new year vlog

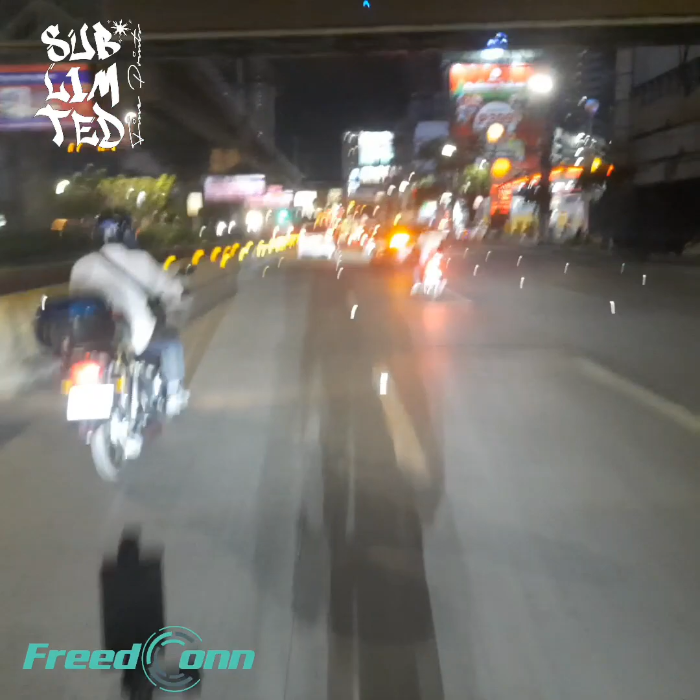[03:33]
Ayun. Ngayon, ito, pauwi tayo, nakapag-open tayo, no? Balik tayo dito sa may ating pinipilahan terminal. Dito yan, sa may New York, Cubao. New York, Cubao. Alright. Southbound, ha? Dalawa kasi yan, New York, Cubao. Meron sa may northbound at meron din sa southbound. Eh doon tayo nakapila sa sa southbound, New York, Cubao.
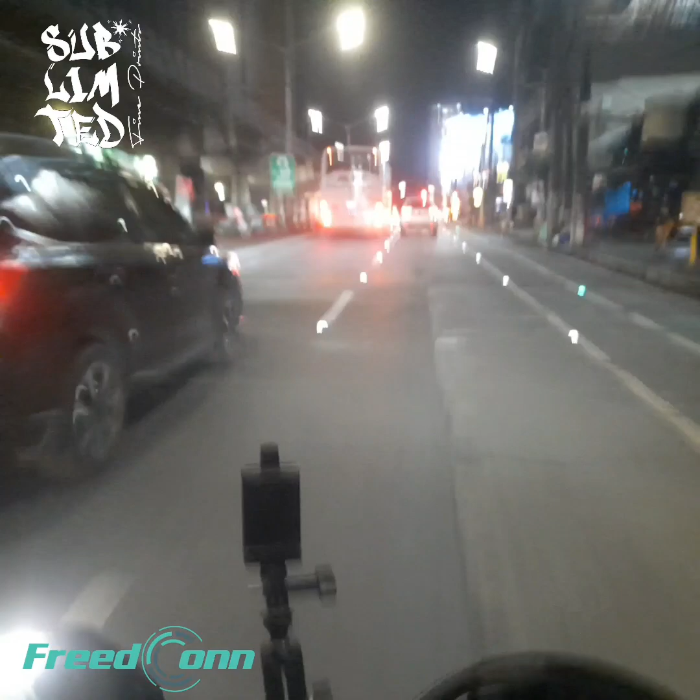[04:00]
Sa may Genesis, sa may Alps, alright.
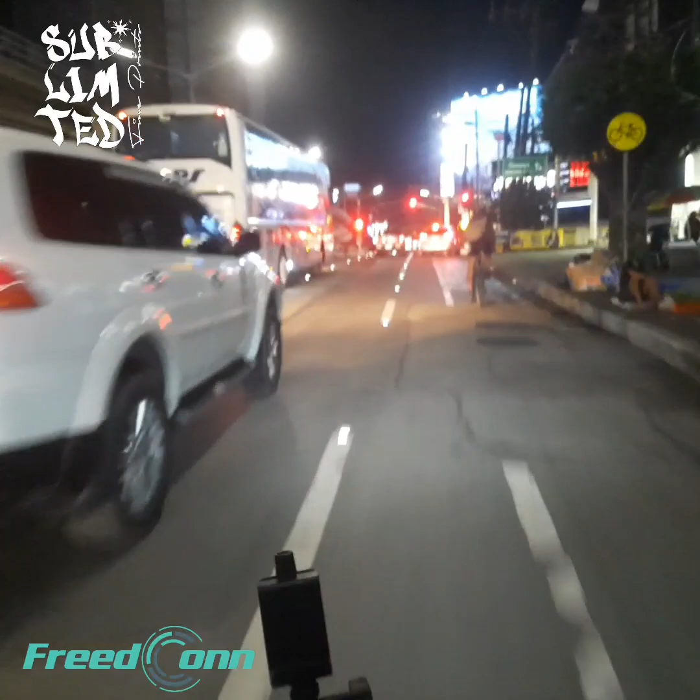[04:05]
Ito, nandito na tayo sa may Pitwason, alright. Pitwason na, napakabilis ng biyahe.